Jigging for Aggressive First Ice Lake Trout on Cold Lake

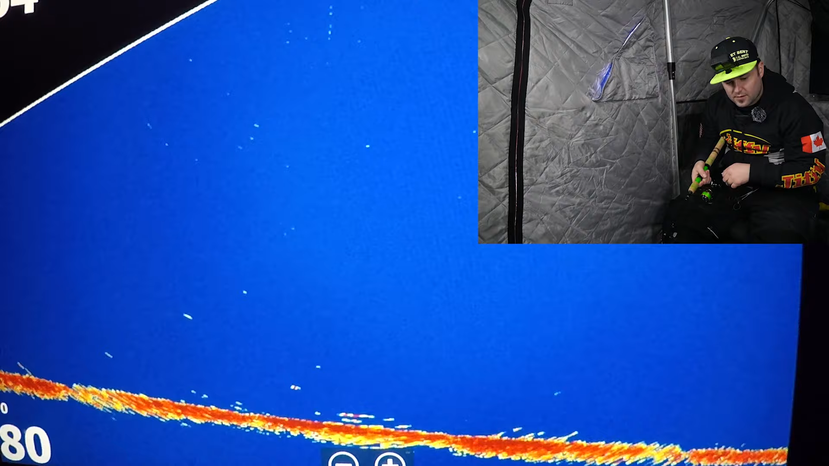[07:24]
another fish coming in from the left hand side here oh we got another one chasing us as i reeled up to try to get the other one
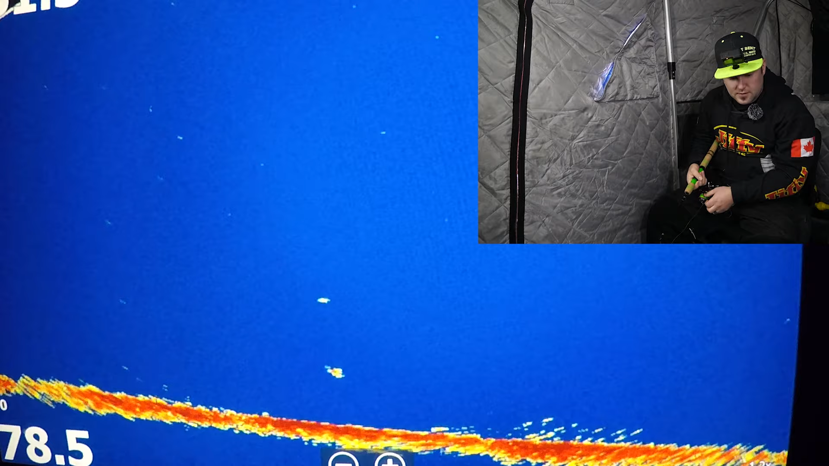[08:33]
there he goes oh that one just smoked me off the bottom it's just adjusting the camera on the flasher
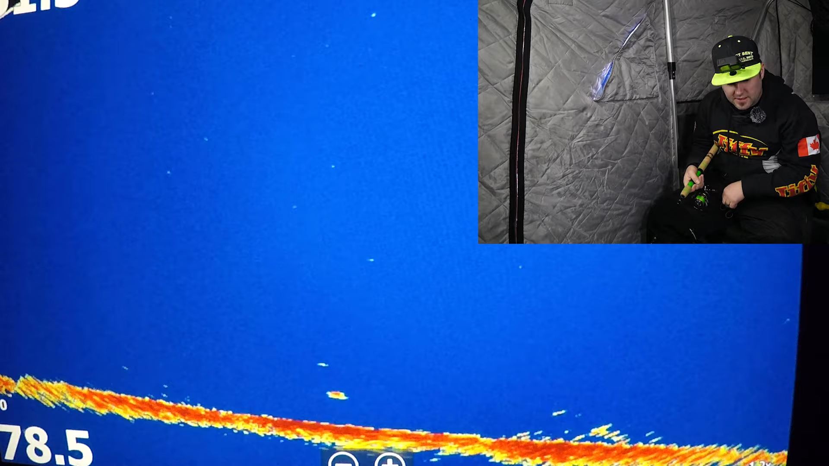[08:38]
let's see if we can get him chasing here oh yeah he's chasing up pretty aggressive missed it there nope
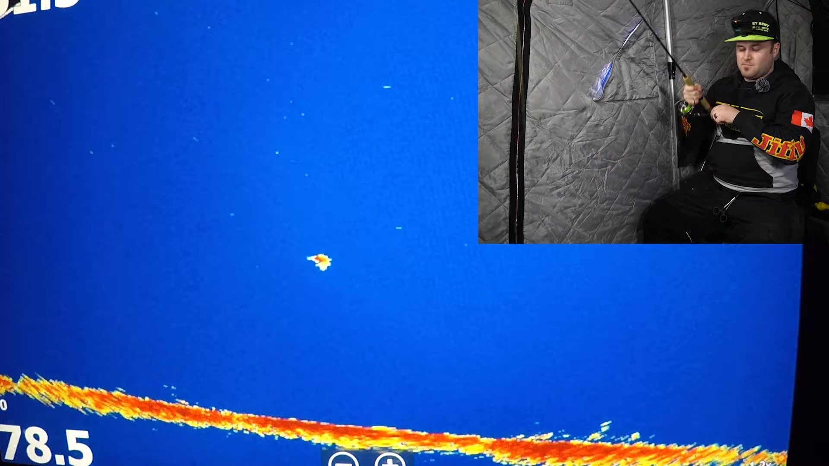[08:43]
came up short whoa there's another one that just came out of nowhere too i didn't even see that one that one hit on the way down
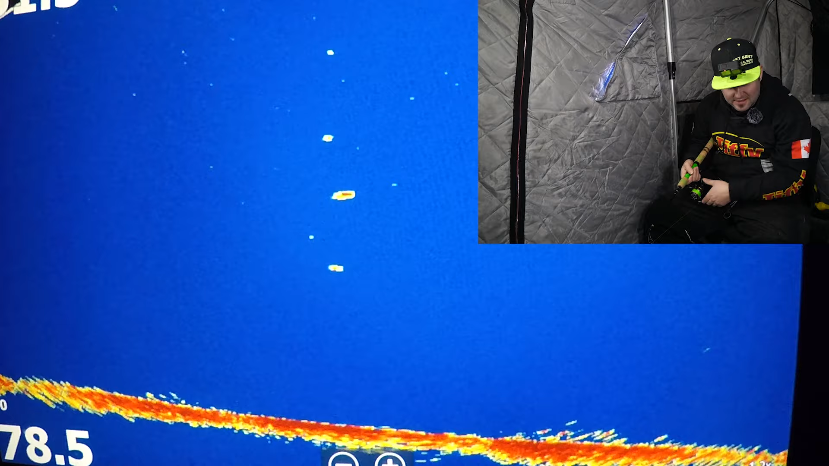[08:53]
one of these fish is gonna go i think oh there's a third one coming up now look at this there we go
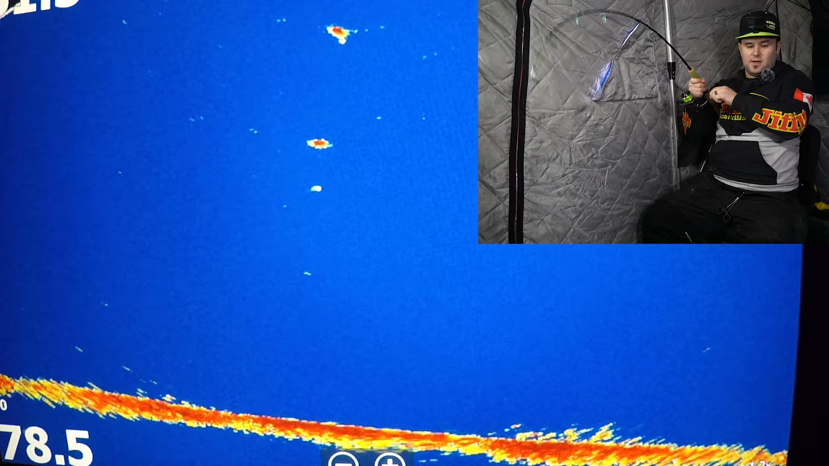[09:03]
that one came off too huh
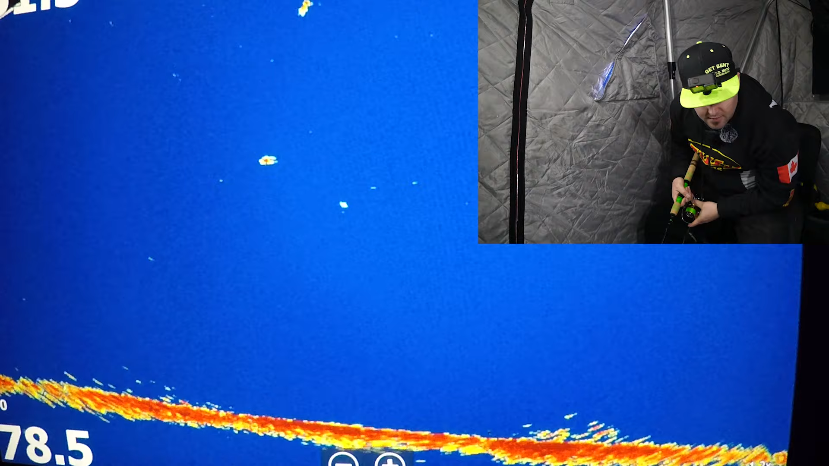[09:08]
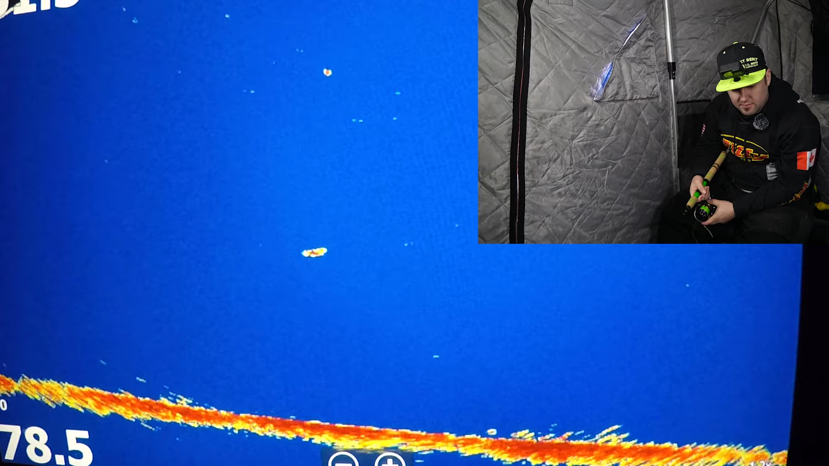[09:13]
must be smaller fish or something but yeah that's kind of crazy that all those fish kind of coming up like this see if this other one
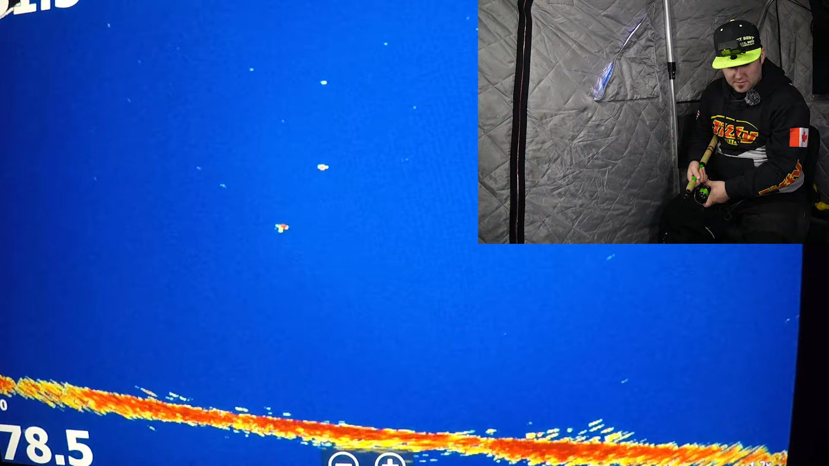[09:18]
wants to come back and try chasing again all right he's coming up there we go
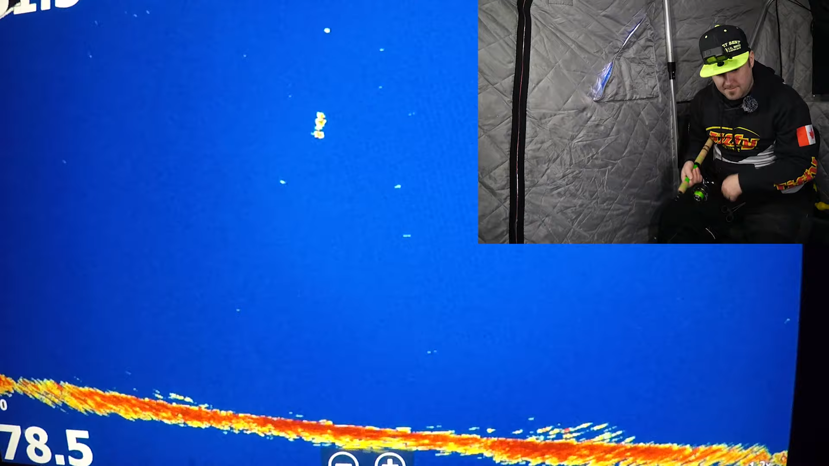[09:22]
huh that's pretty crazy three fish like that
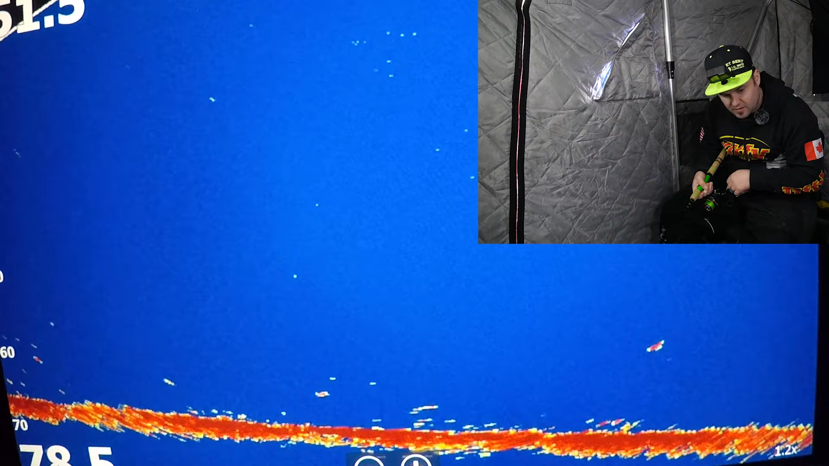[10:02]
tell them coming off the bottom here mister there we go
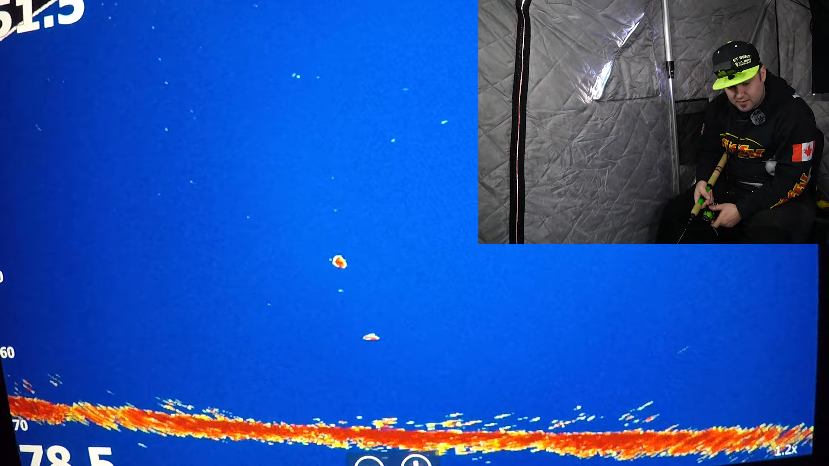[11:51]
came up short too shoot this is pretty aggressive when they swim in that fast usually connect on them but not that time let's kind of drop back down see if we can make these two compete for it again
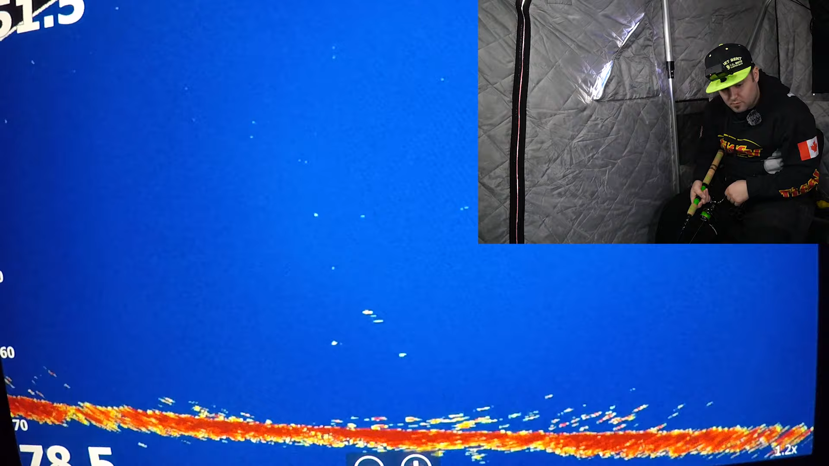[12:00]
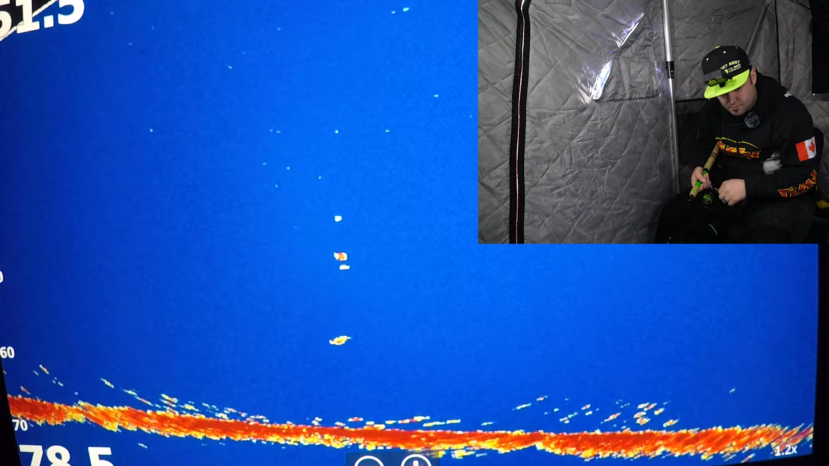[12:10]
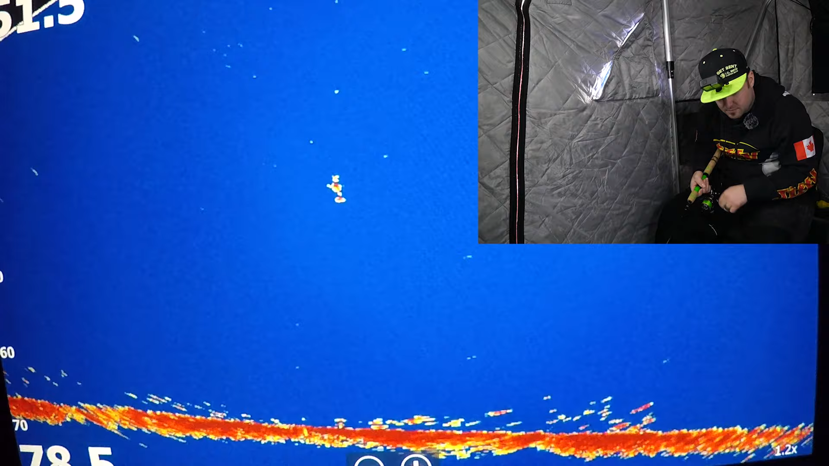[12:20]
there you go yeah it was the second fish about the third try and there we go hooked up